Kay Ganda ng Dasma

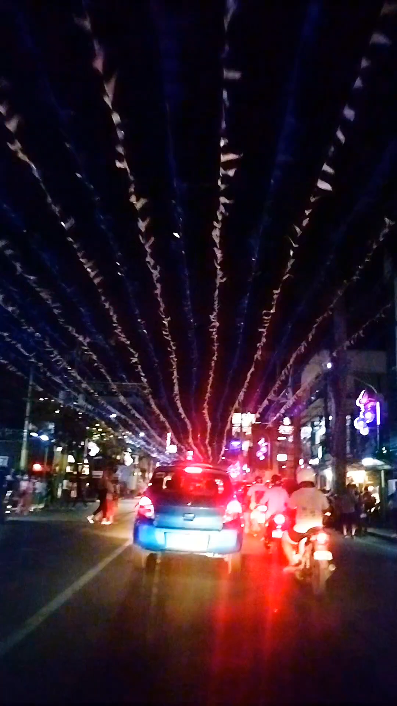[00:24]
Napakaganda, mga dolo. Yung ating simbahan ng Dasmarinas, mga dolo.
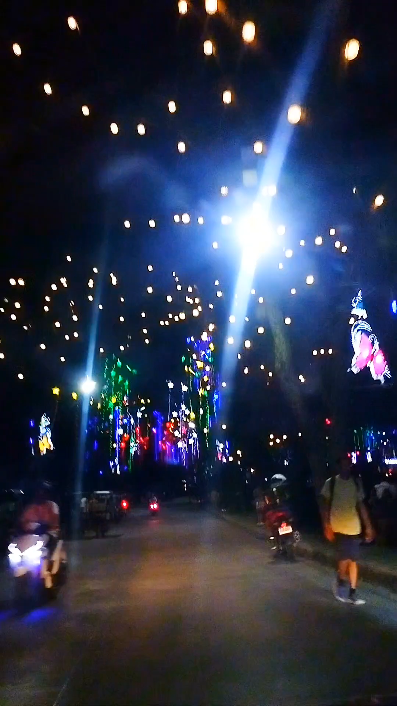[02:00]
Ayan. Sarap magdala ng mga baon dito. Tatambay. Parang magpipikmik ba? Okay. Ano yan? Metrobank, no? Ayan. Ang lusot nito, mga dolo. Metrobank. Tapos, ah, shortcut tayo dun sa, Barsaga Compound. Tapos, ayan. Tulit-tuloy na natin itong video natin, mga dolo. Tatawin muna tayo. Ops, abot pa. Abot pa, men.
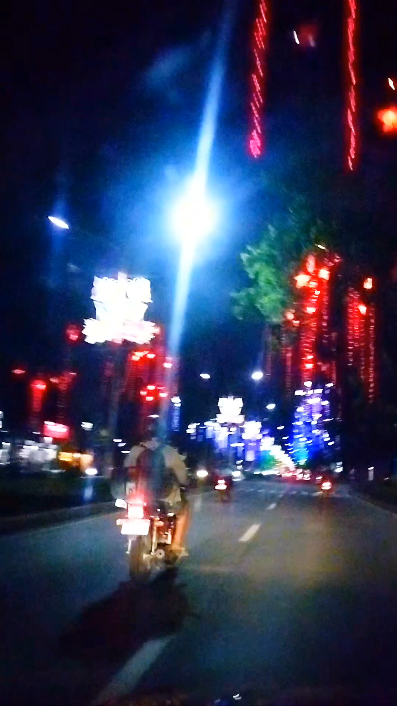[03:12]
Ayan, hanggang kadiwa itong mga dolo. napakahaba nitong kalsada dito. Punong-punong talaga ng pailaw. Ayan, sa mga gustong magpicture-picture dito, mga dolo, habang nasa gitna ng kalsada, Ayan, habang ganda tingnan. Nakakaaliw. Ayan, galing to ng Walter Mart, mga dolo. Ang lusot nito, Kadiwa. Kadiwa Park.
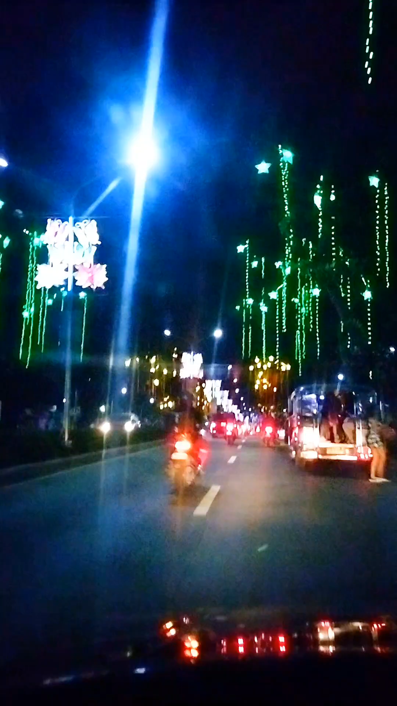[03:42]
kaya madaling hanapin itong lugar na itong mga dolo, kung saan itong mga pailaw na ito. Okay, summer wind. Ganda ng Las Marinas talaga pag-Pasko. Siguro tinago lang nila yan, o. Mga palumutin na yan. Mga, tinatabang nila yan.
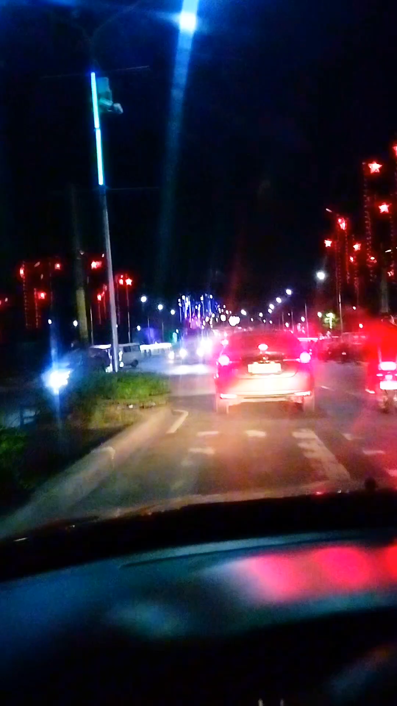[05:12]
yung video natin mga dolo, kasi naaliyo tayo sa kaka-video. Daming pailaw. Ayan. Lasal mga dolo.